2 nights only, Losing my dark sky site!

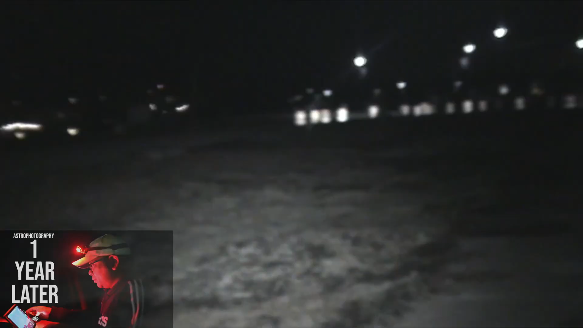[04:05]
cleared out there's this big mound over there i don't know what that is it's
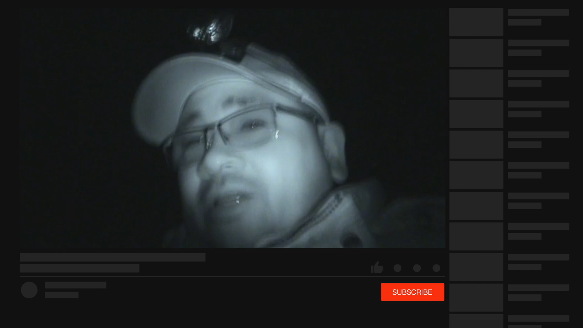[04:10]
super cold by the way it's in the 30s the freezing my butt off but it's worth it